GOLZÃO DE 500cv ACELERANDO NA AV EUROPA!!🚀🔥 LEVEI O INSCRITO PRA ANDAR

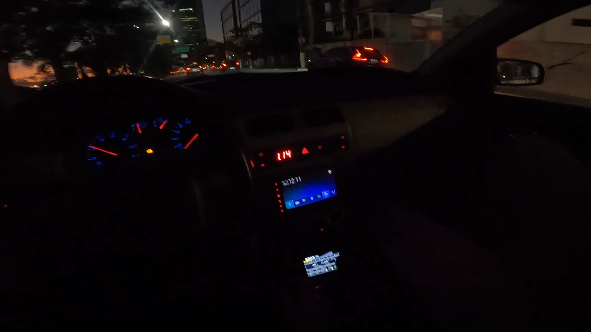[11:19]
Falta pressão, meu guri Ui, a gente deu 152 pontos por hora, mano Vai tomar no cu E a roda traseira que marca, não dá nem pra lá que fritou